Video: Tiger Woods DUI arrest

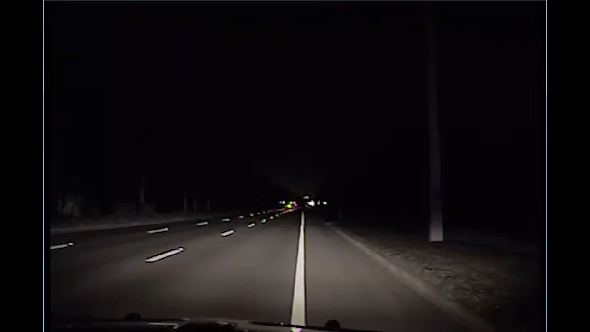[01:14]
Okay. Can I take a seat real quick to tie your shoe? No, sir. Well, I don't, I don't want you to trip and fall, so I don't want you to walk around. Yes, we'll just hardly get down that far. Okay. All right. Well, let's come right over here. We're going to go in front of my police car, okay? Okay.
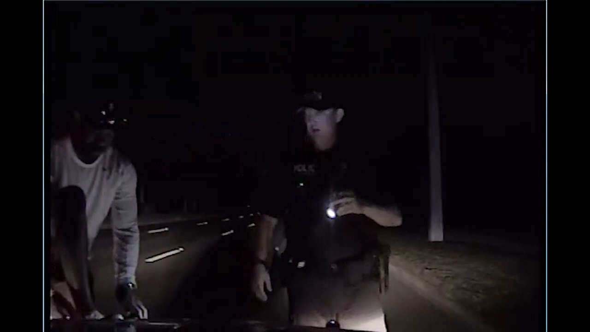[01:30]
It's your other shoe that's untied, man. Well, now that one is, too.
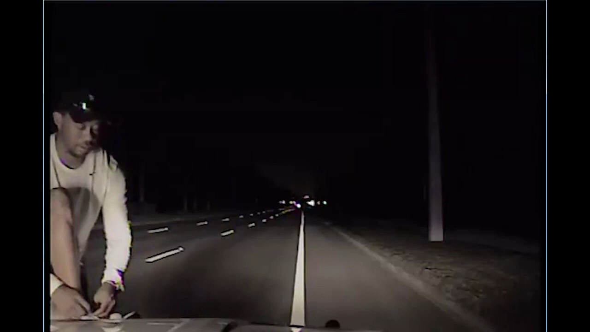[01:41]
Hey, thank you, watch her. Hey, thank you.